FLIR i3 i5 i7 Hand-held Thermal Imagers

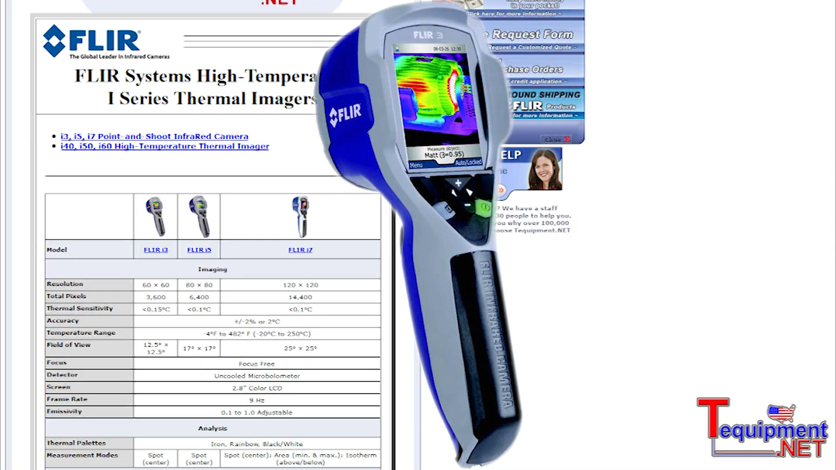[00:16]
the existing i5, and the existing i7 product.
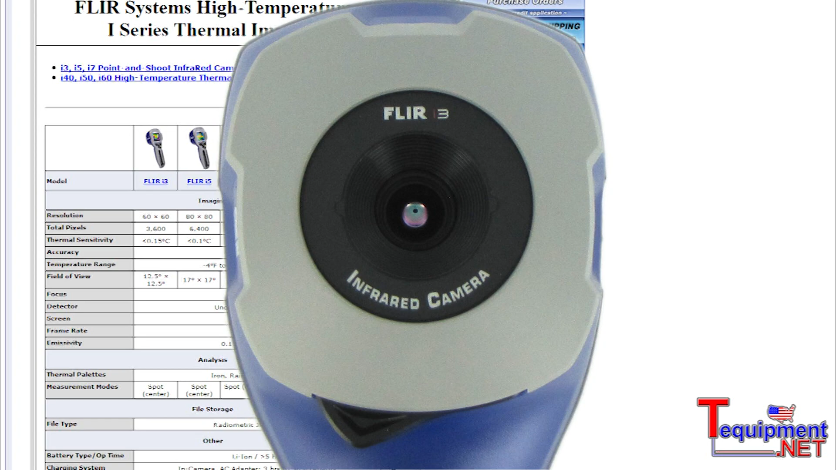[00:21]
Our new i3 camera is the most affordable infrared camera on the market. It has a 60x60 detector,
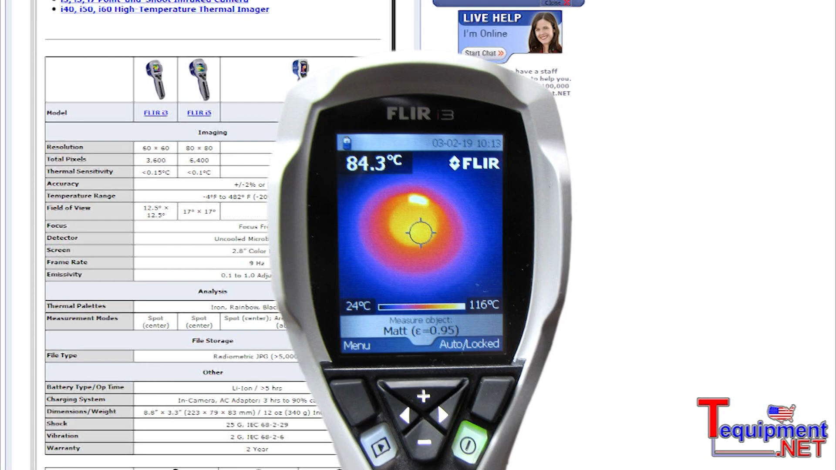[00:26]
On screen: spot 84.3°C, scale top 116°C, scale bottom 24°C
excellent resolution at .10 degrees C, a 7-hour rechargeable battery,
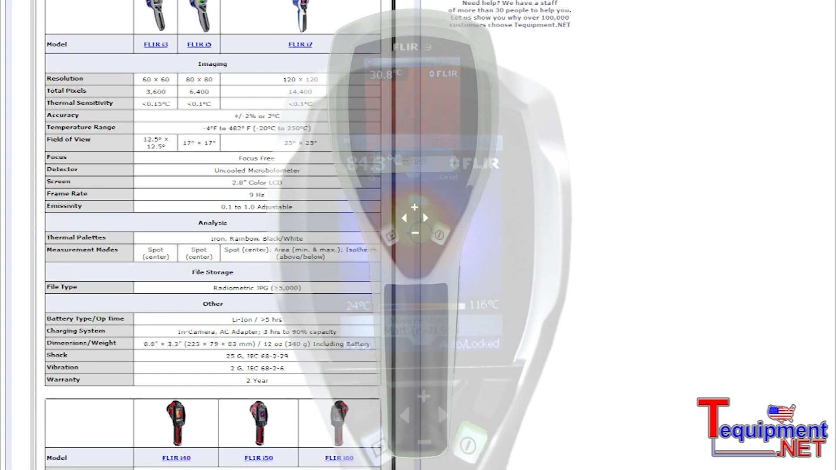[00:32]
it's lightweight and it's easy to use, and it's truly an affordable camera.
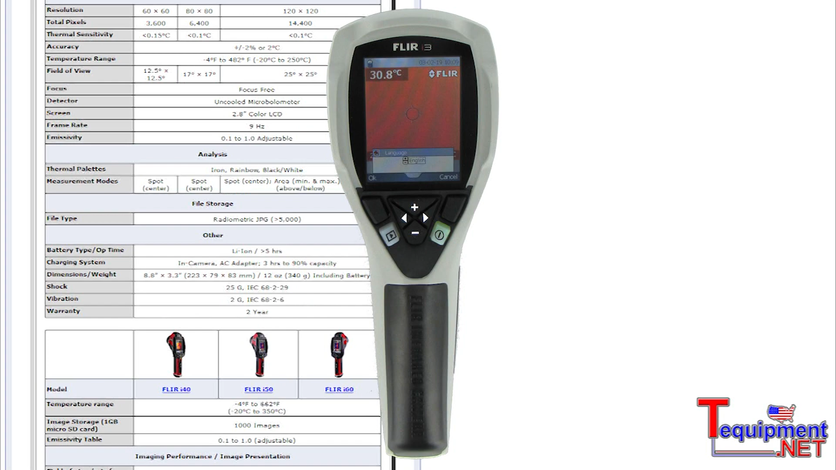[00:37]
On screen: spot 30.8°C
With our i5, you can step up to a larger detector, which provides the user more resolution and better image quality.
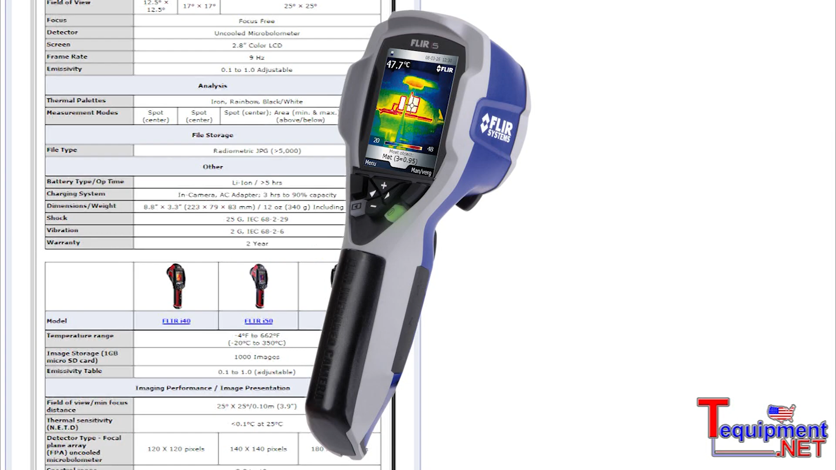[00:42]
On screen: spot 47.7°C
Our i5 detector is an 80x80 pixel resolution detector. For the highest resolution in the i-Series family, we have our i7 infrared camera.
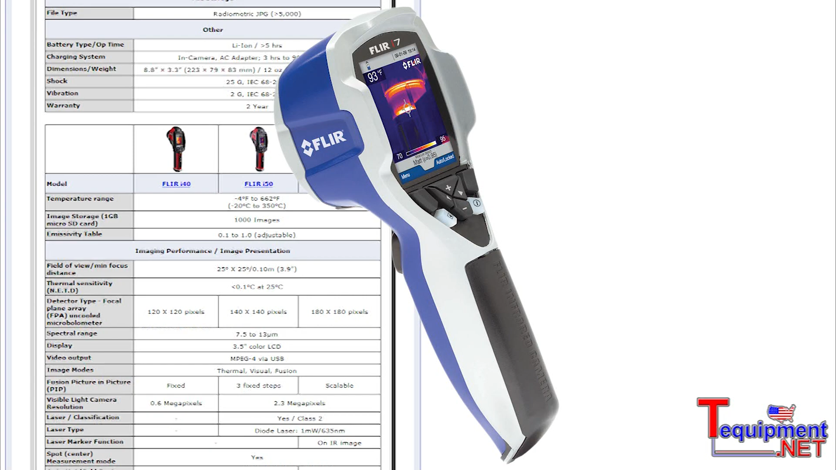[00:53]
The i7 meets the ResNet standards for minimum thermal and spatial resolution.